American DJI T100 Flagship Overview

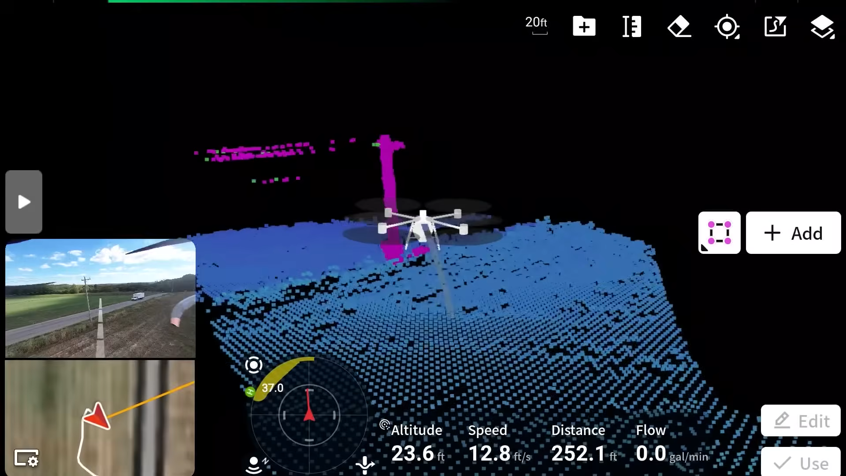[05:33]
all these points it'll kind of give you a image of a simulated drone and then the surroundings that the lidar is picking up i haven't used it enough to see how good it is